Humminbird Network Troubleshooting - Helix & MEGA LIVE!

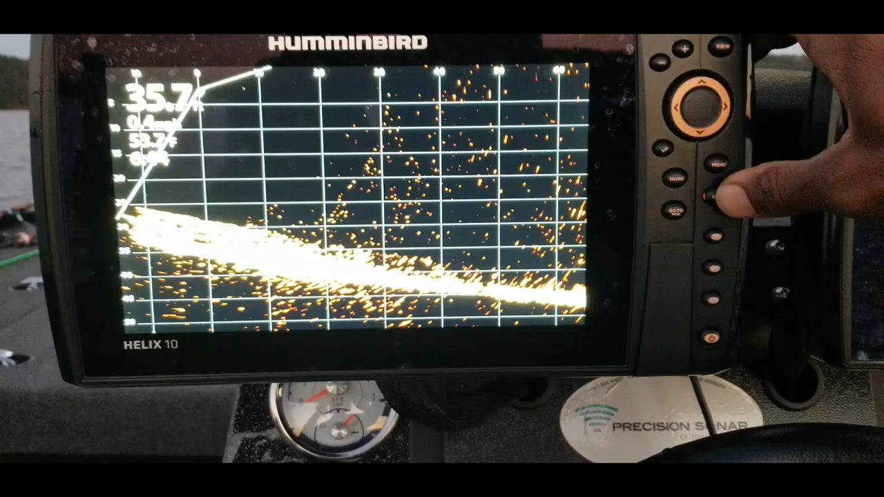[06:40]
all right back here at the console let's hit the menu button twice and we will go back over to
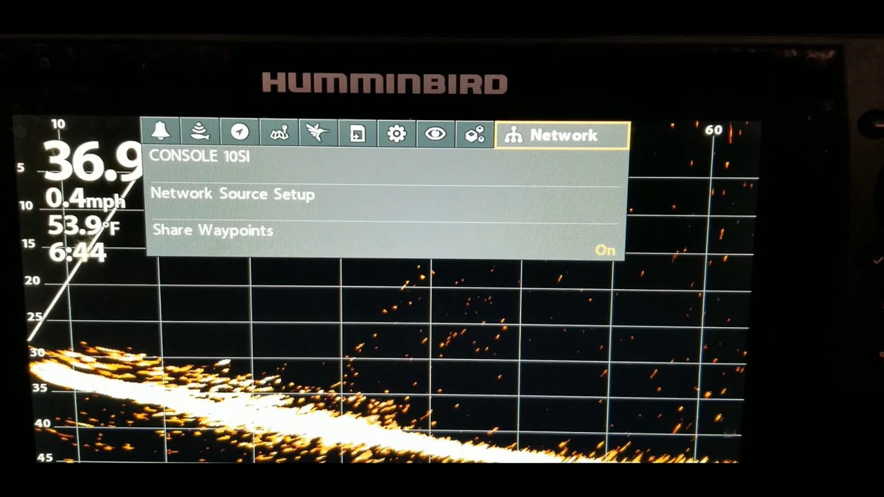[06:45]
On screen: water 53.9°F, speed 0.4 mph
network once again down to network source setup all right so all we're doing is
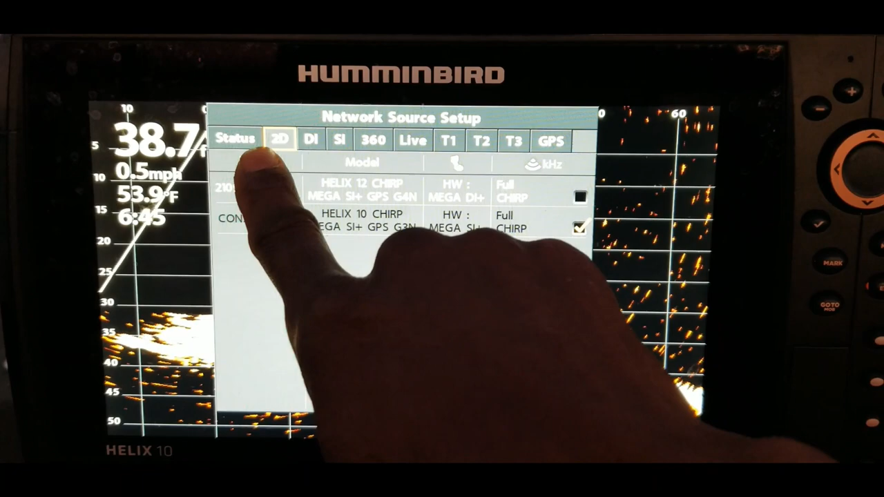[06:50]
On screen: water 53.9°F, speed 0.5 mph
going through each one of these settings and just verify that the correct option is checked this unit is
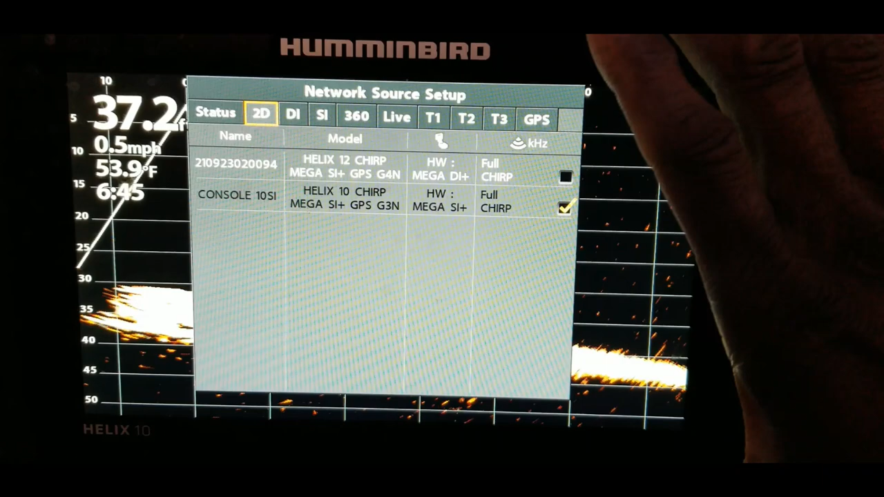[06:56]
On screen: water 53.9°F, speed 0.5 mph
still kind of coming up on the system once everything gets connected then you will see this turn white just like this
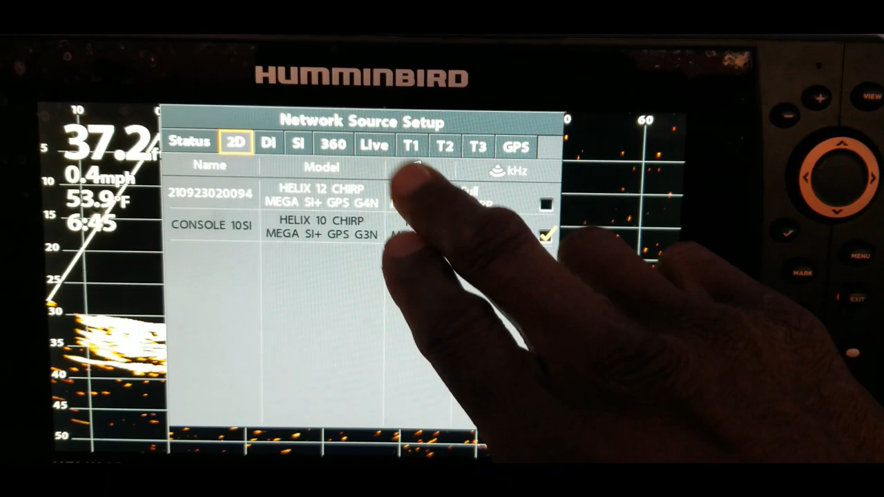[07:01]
On screen: water 53.9°F, speed 0.4 mph
area up here but all we're doing for now we're just going through and verifying that the g3n which
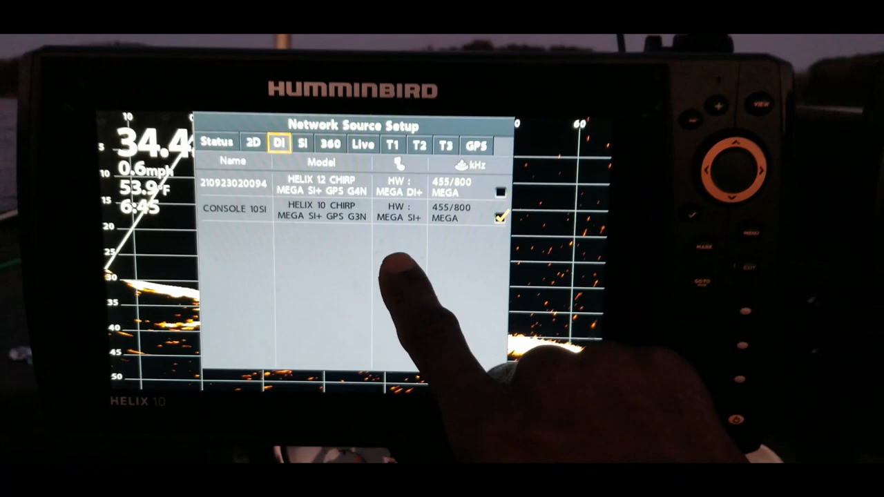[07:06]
On screen: water 53.9°F, speed 0.6 mph
is this unit right here is checked for all of these options except for the 360 which
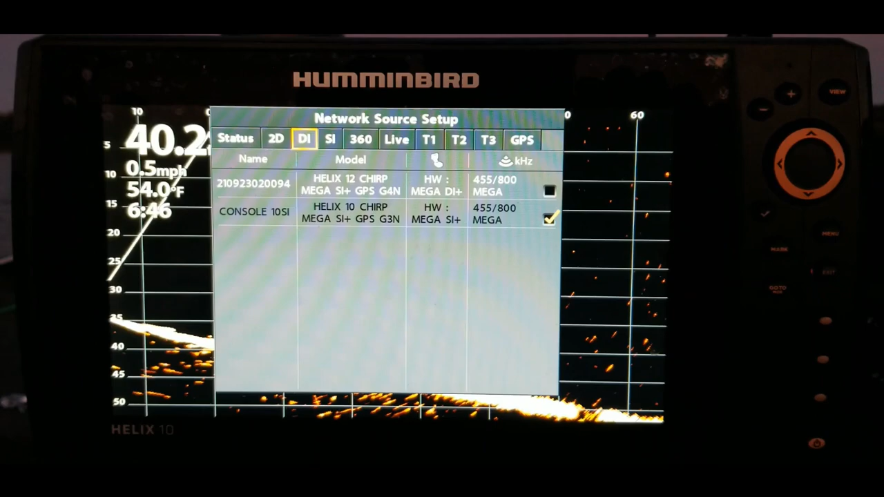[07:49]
On screen: water 54.0°F, speed 0.5 mph
hub but if all of your connections are fine you may just have to give the system a little bit of time to finish booting
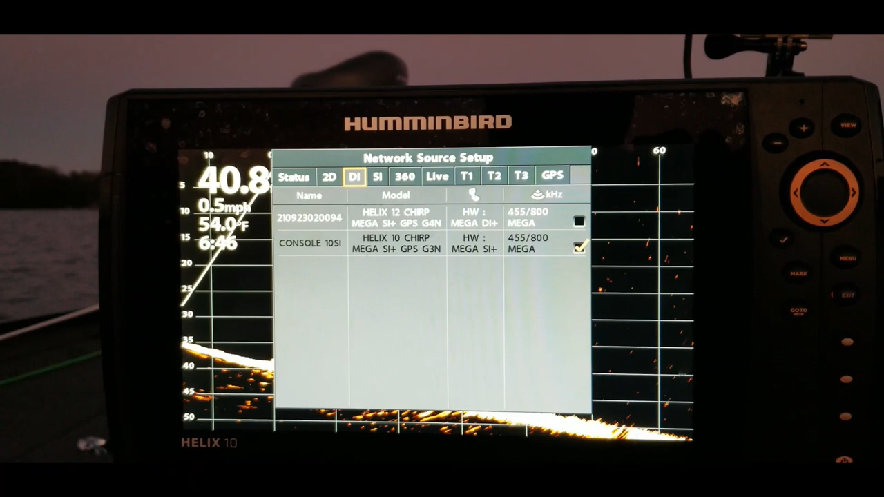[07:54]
On screen: water 54.0°F, speed 0.5 mph
up because as you can see this right here has not completely finished uh linking yet but hope